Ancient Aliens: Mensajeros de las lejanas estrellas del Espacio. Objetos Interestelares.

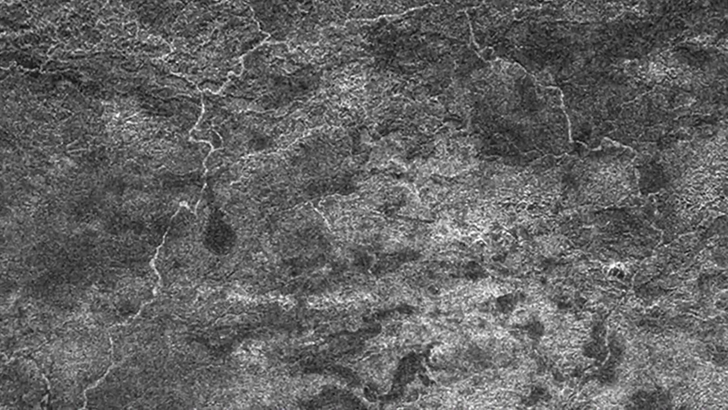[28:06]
En la región del Ecuador, en el hemisferio principal,
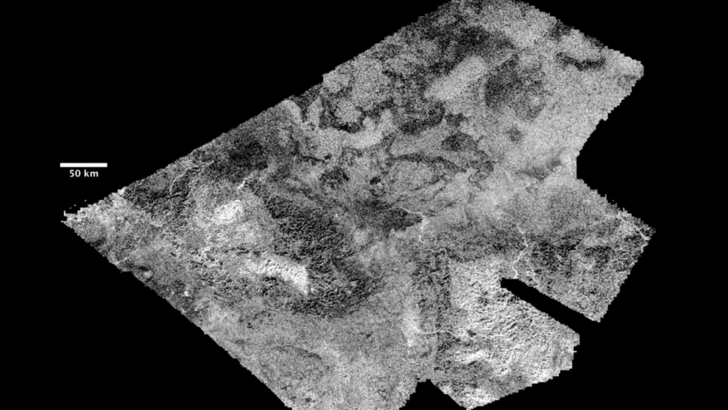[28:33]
como muestran los datos de radar y las imágenes estéreo obtenidas por Huygens,
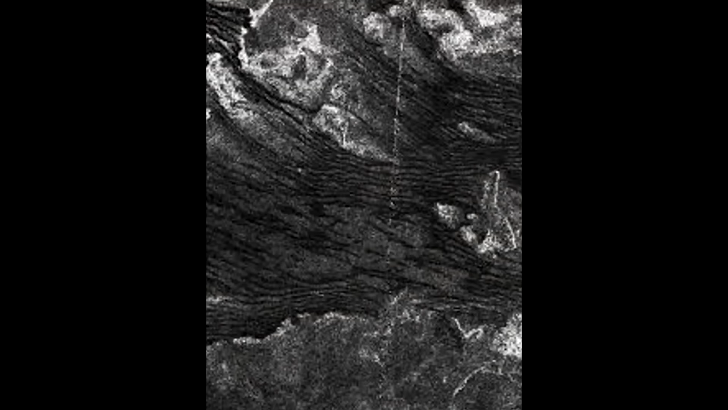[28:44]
Esto es el resultado de una erosión intensa con la participación del viento y el líquido.
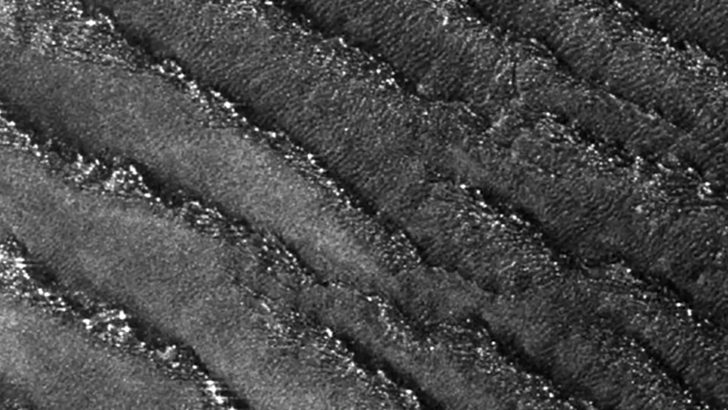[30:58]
La solubilidad del nitrógeno en el etano es mucho menor que en el metano.
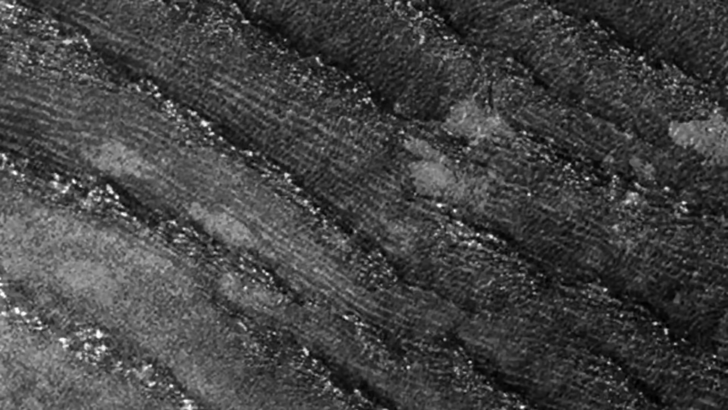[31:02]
Se libera como un gas. Los químicos estiman que el diámetro
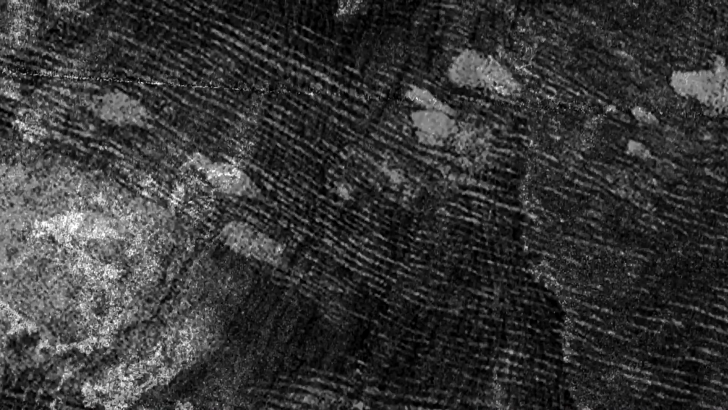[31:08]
promedio de las burbujas es de 4,6 centímetros. Tal magnitud resulta ser suficiente para que sean visibles por radar.